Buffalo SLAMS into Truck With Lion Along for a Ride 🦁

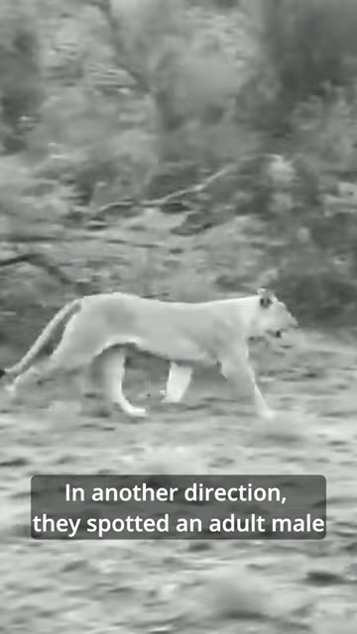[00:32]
In another direction, they spotted an adult male running rapidly towards something.